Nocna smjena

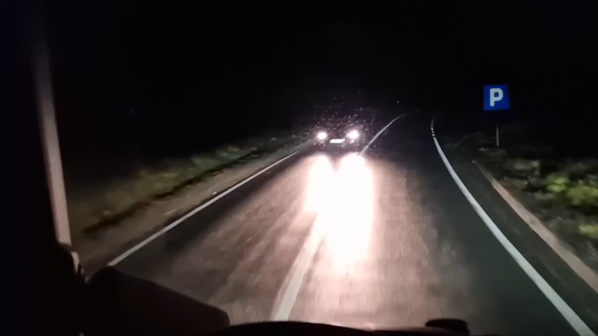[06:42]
evo silazimo prema Olovu Sad će s lijeve strane se vidjeti grad Olovo, evo ga dole Silazimo prema Olovu lagano Sat vremena, a nije ni sat, 40 minuta, neki 45 minuta, tačnije, nam je trebalo do Olova Legani vožnji,
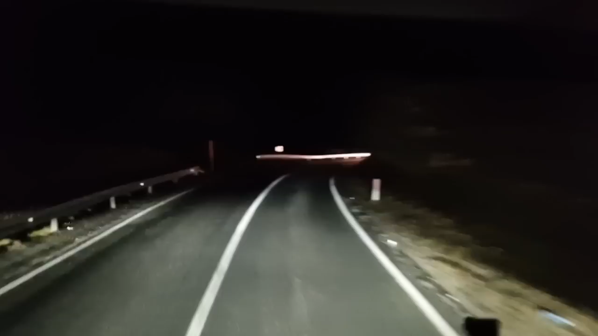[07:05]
bez srtleta i nervoze Ima ovdje par krivina, opasni, nula stepenije, nepada ništa, nepada ništa, to je najbitnije Ali uvijek ima ovi lozača što im se žuri, pa prestižu svugdje Stišli smo, stišli smo nizbrdo, evo nas sad na ramlici
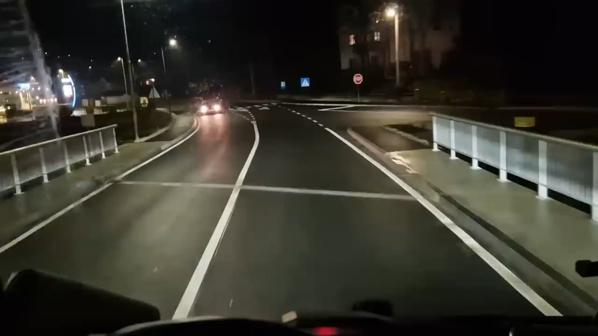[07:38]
Inače, naš brat Kjemoja iz Olova je u ovom priliku veliki pozdrav za Kjemu,
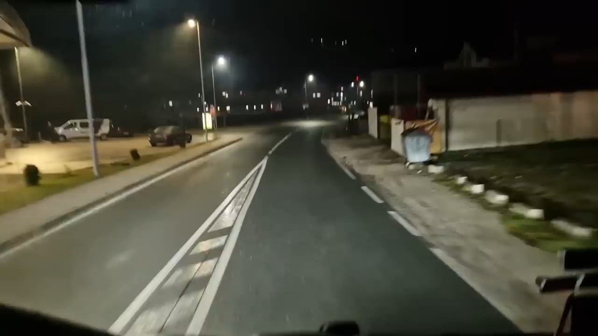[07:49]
ali opet nisam vidio koga trebam pozdraviti Joj, majko moja, mila Kako sam to zaboravio, ekipa moja Bože, sad ću, hajda prođe kroz Olovo Pa ću Da vidim samo Iako Nevam šta snimiti, sad je mrak, ne vidi se ništa I prošli put smo Dobro došli u grad budućnosti Eto piše na ulaz u Olovo Dobro došli u grad budućnosti
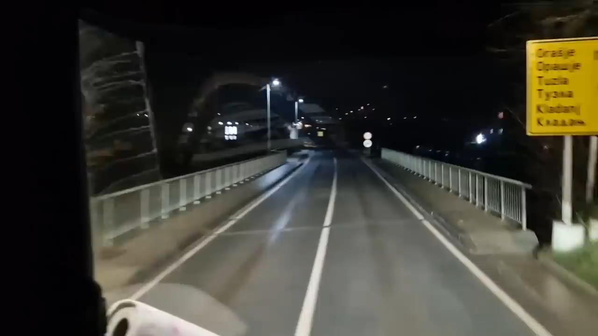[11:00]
Rijev jer kad napravim Evo vidite šta se desi Smanji se vid ispred kamiona I onda evo ovako ili ovako Ovako je puno bolje ekipa Bolje vidite pa bolje se držati ove pozicije kamere Jer je noć Uglavnom Hajmo mi lagano pa ću vam malo snimiti gore i Onaj kako se zove Karaulu Sad ćemo brzo doći do karaule Pa ću se uključiti znači na karaule
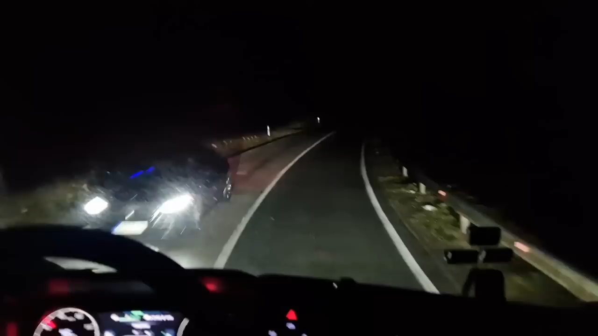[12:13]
Tu kad je snijeg Ne možete brzo leti Pogotovo kad naiđu od ovako auta Onda morate smanjiti brzinu Čaba To vam je ta čuvena karaule Čuvena karaule i brda Brda i planine Ali Kao što rekao najvažnije je da ništa ne pada Fino ćemo proći I lagano
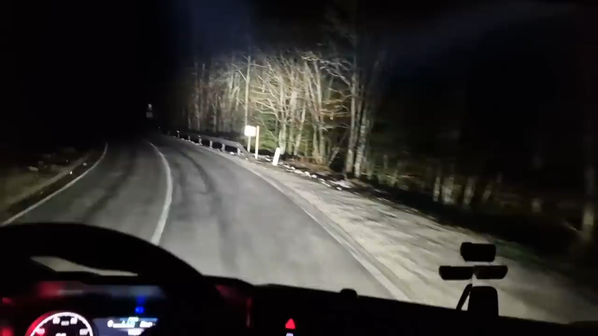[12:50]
Ovo je prije bilo zeznutije Sad su vam napravili Evo još jedan prestižaj po punove linije Stvarno Za i brata su ovi naši vozači
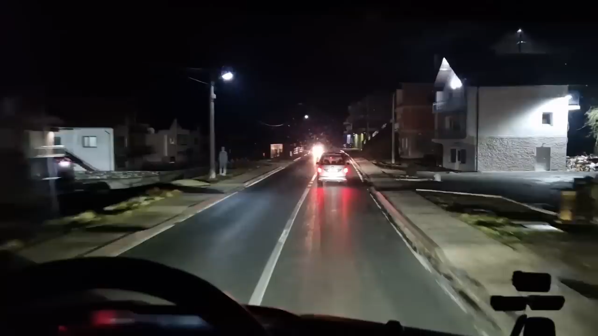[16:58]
Idemo gore desno skrijećemo, odvajamo se, pravo se nastavlja prema Tuzli A mi ćemo desno prema Zvorniku Velka rupa, da je bar malo zaobiđem dok imam prostora
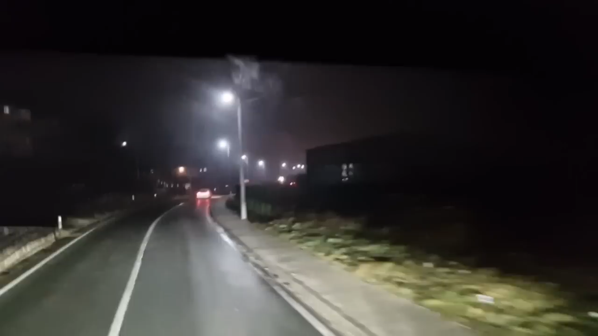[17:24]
Evo tabli Zvornik pravo, Tuzla Zvornik pravo, Zvornik desno, Tuzla pravo Inače, ovdje nam policija stoji non stop Nadam se ovdje i nije će biti sad, ali nemaju Nemaju Nemaju Dobro je Hajmo vešćić
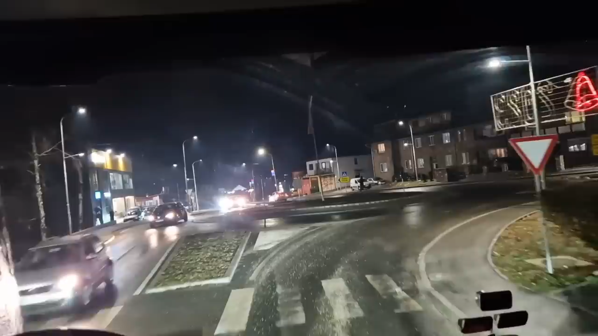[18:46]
Karakaja, tamo Evo, šokolac Sarajeva desno
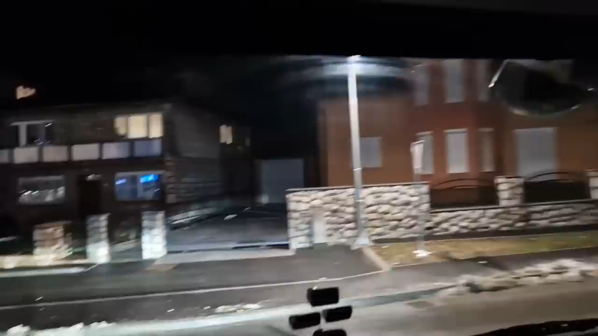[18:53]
Pa izvelite Zvornik U trav
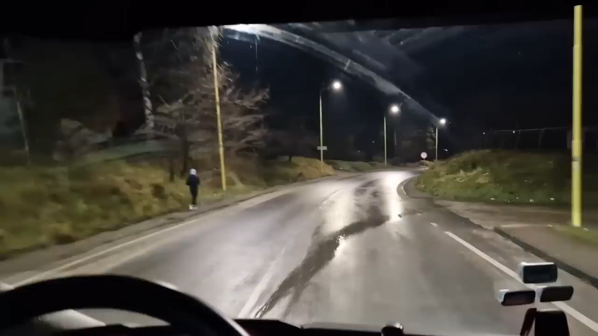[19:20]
Ekipa, ulazimo u mjesto Milići, neko mi je predlagao da snimim Milče,
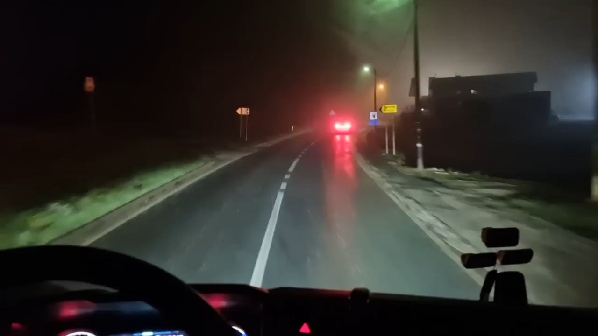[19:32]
ali nažalost u Milčima nam je magla, pa možda se ništa neće vidjeti, ali evo snimit ćemo malo ovo, pa koliko toliko će se vidjeti.
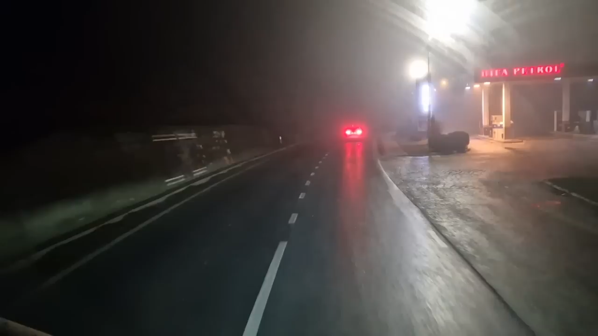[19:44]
Mislim, nadam se da će se išta vidjeti, pravo da vam kažem jer vidite i sami da je magla, probat ću malo da očistimo vam, ali mada nije to nešto meni prljavo vidjeti.
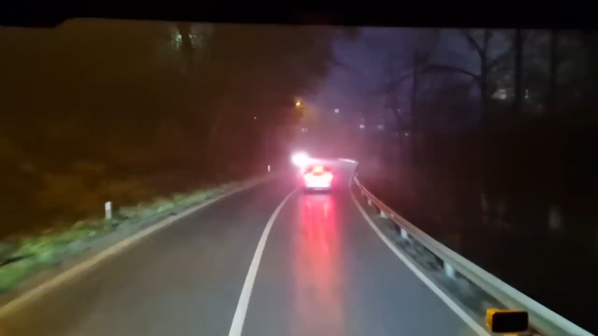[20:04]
Ne vidio se ovde zgrade, ali evo, vidio se bar malo, pogled.